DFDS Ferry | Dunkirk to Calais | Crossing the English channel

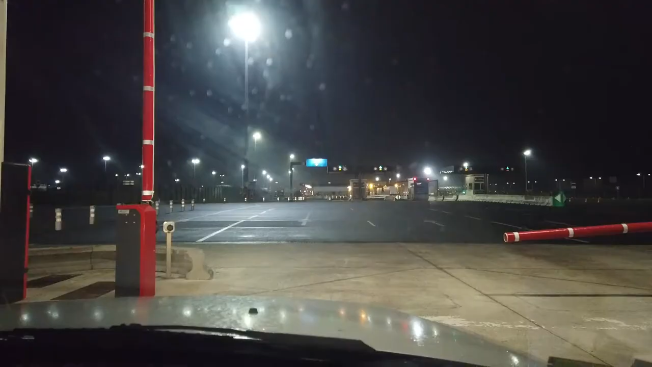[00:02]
good morning we've reached the DFDS car ferry terminal here at Dunkirk in France we're just waiting to get our passports cleared over this side and we are heading back to England thank